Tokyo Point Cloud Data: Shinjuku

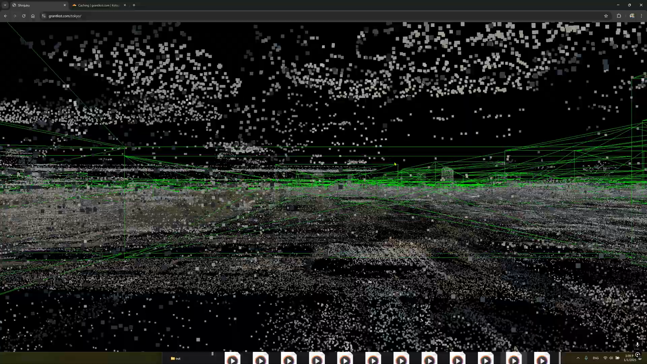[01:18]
fast everything loads this is always uh streaming from the internet and i'm getting very close to the um as as long as you're on the same um region uh
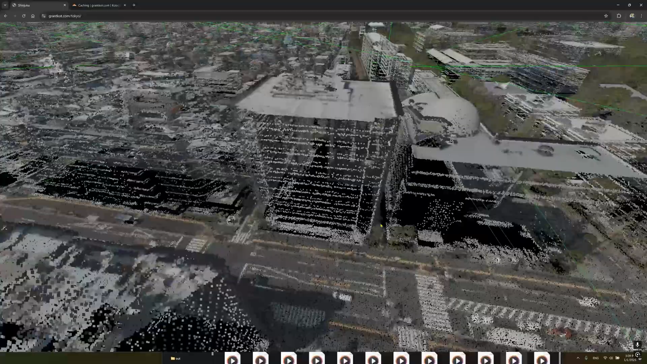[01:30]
it is loading the very base uh lod which is the full points
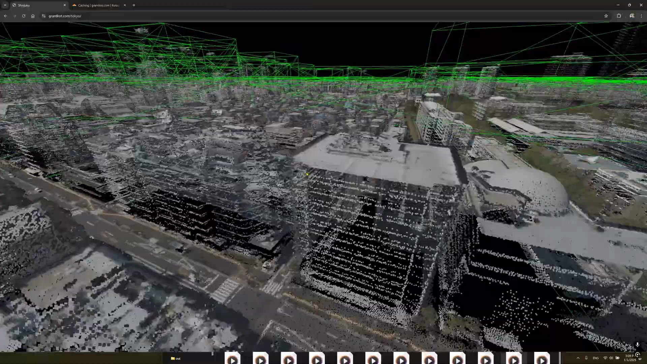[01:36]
um density from the actual data set and then i compress the data with like
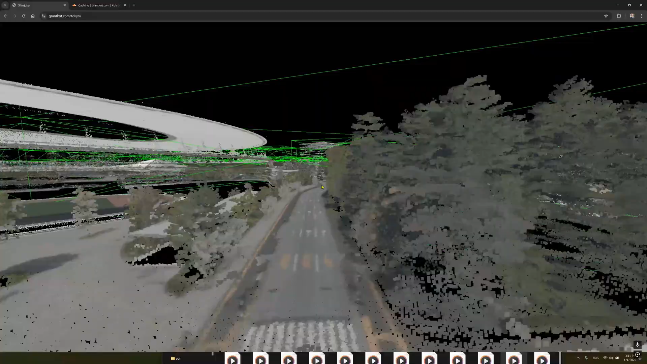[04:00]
have to delete my shinjuku files once i'm like kind of um and i'm gonna have to just uh i'm gonna have
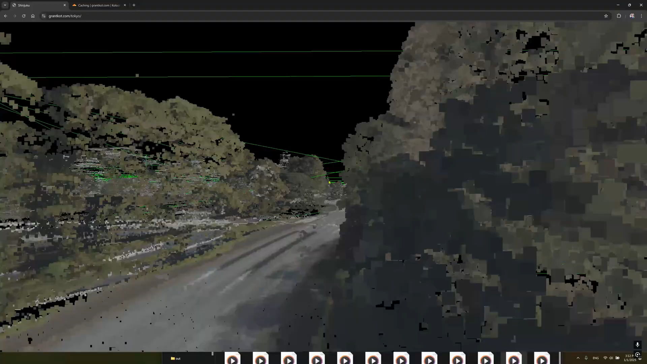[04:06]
to process it word by word because of how large the data files are but uh the fact that like i
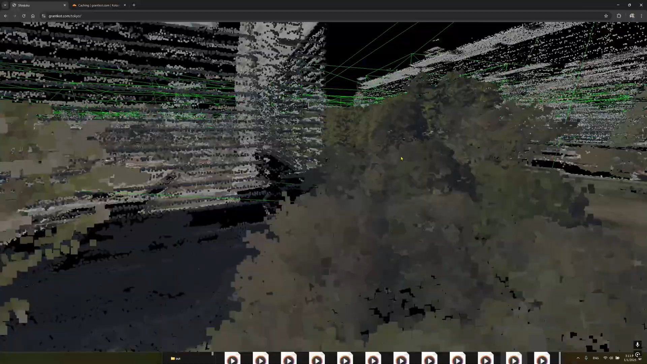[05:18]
like a really really beautiful data set from tokyo by the way like they have these
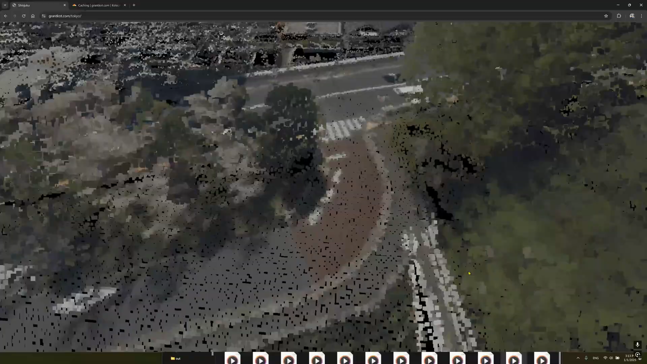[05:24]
trees they have color on all the points it's a it's a beautiful data set
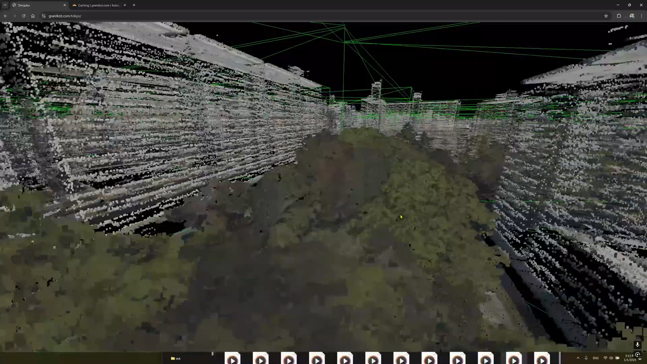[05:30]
where i really like going to the trees and like you can see the dirt ground and they even have like